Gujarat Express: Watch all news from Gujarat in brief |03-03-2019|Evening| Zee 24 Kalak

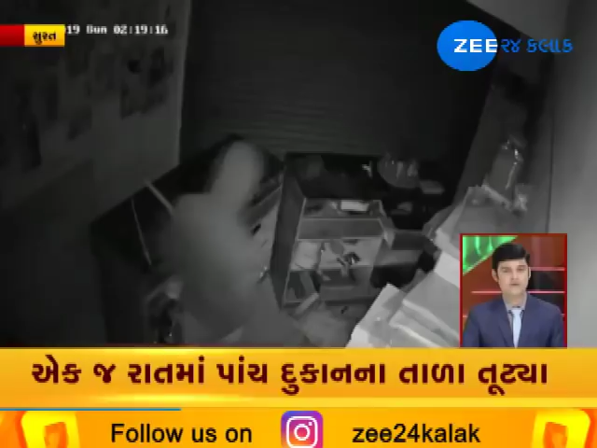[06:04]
તસ્કરો એક જ રાતમાં 5 દુકાનના તાળા તોડ્યા. એક તસ્કર સીસીટીવીમાં કેદ થયો. મોરબીમાં 2.5 વર્ષની બાળકી યશ્વીની હત્યાની આરોપી તેની પાલક માતાની ધરપકડ કરવામાં આવી છે.